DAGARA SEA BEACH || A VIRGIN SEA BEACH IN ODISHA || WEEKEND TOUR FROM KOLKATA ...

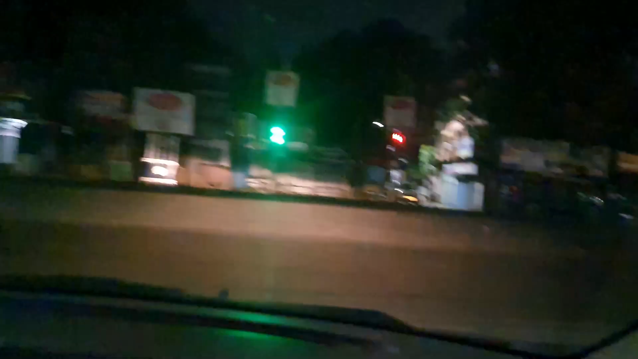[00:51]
এই 14 নম্বর মিট আপ পয়েন্ট আমাদের, বেনুদার গাড়ি দাঁড়িয়ে আছে দেখতে পাচ্ছি,
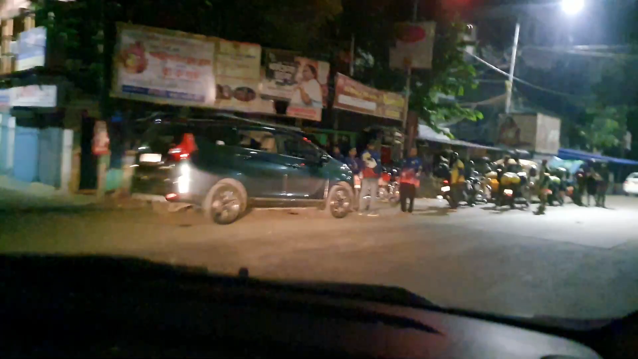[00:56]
আর এই আমার বাইকাররা সব দাঁড়িয়ে আছে এখানে লাইন দিয়ে, অল বাইকার্স রেডি, একদম ফুল অন গিয়ার আপ।
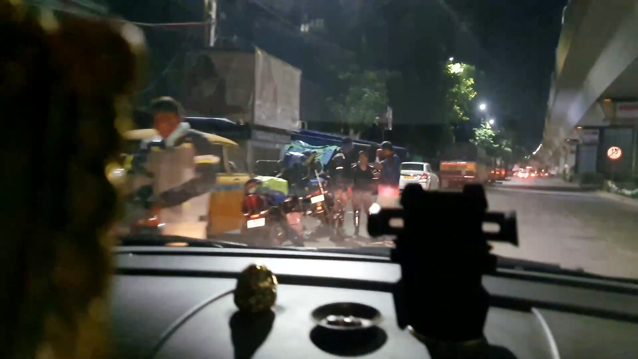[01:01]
এখানে প্রিয়াঙ্কা সব দাঁড়িয়ে আছে, আমিও চলে এসেছি, দাঁড়ো নামি আগে।